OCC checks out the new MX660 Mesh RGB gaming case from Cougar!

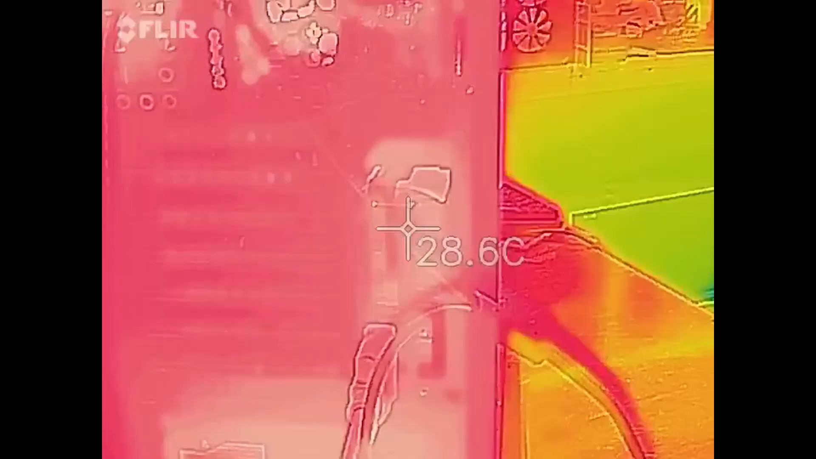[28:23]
On screen: spot 28.6°C
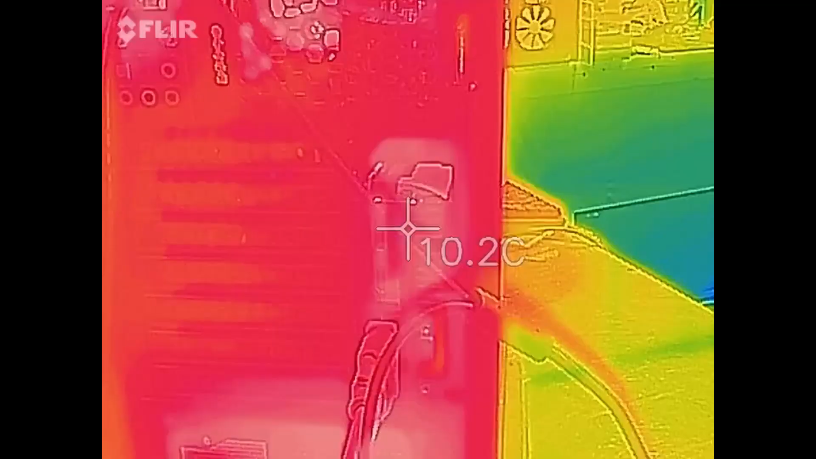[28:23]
On screen: spot 10.2°C
Off to the side there. And then at the bottom of course is the power supply.
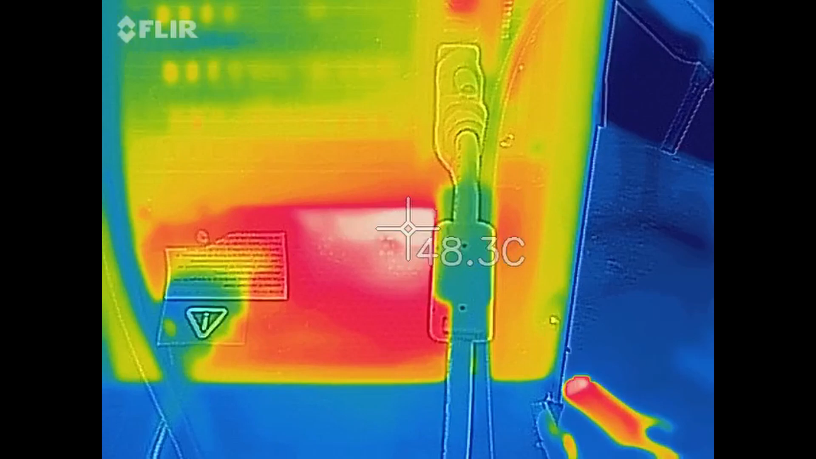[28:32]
On screen: spot 48.3°C
Of course it's a little warm there since we're stressing the system. And then looking at the back side of the case here.
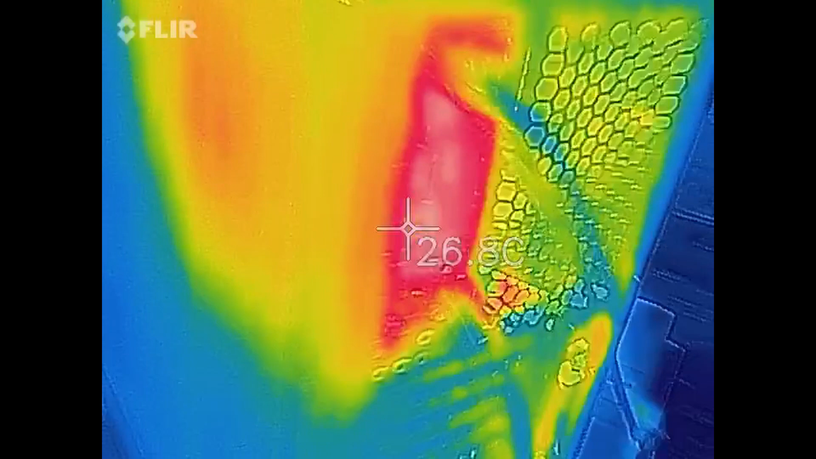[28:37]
On screen: spot 26.8°C
This is the panel behind the motherboard. So that red area represents the area right behind the CPU. Which is of course where we would expect to see a little bit of heat.
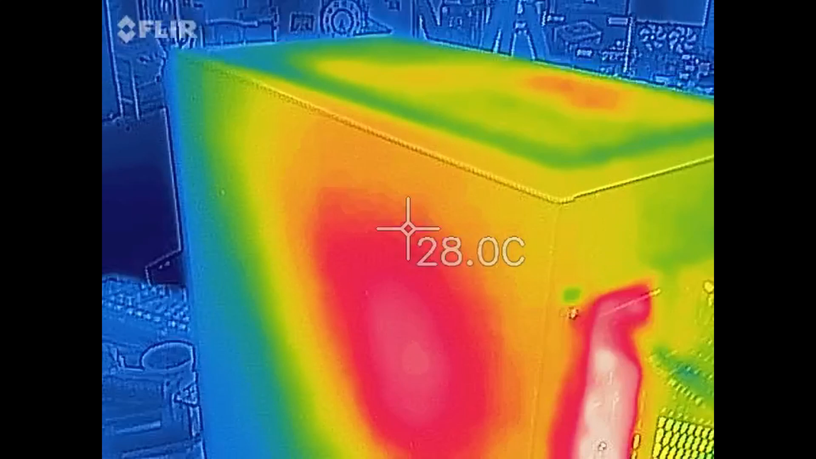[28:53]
On screen: spot 28.0°C
It's not much but it's enough to show up on the camera of course.
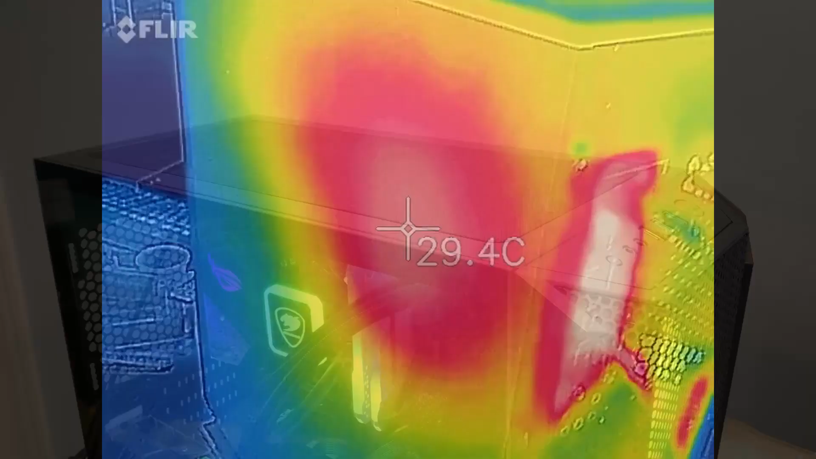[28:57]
On screen: spot 29.4°C
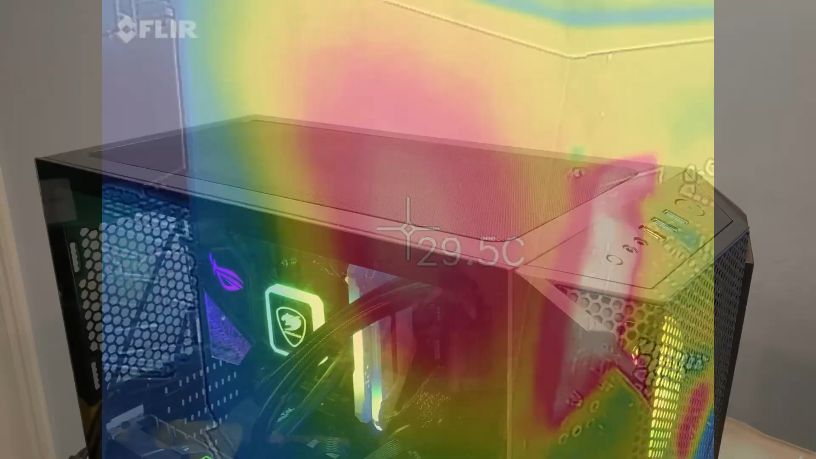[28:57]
On screen: spot 29.5°C
So that was the thermal imaging. Overall though if you have a system similar to this. With three front 120 millimeter fans.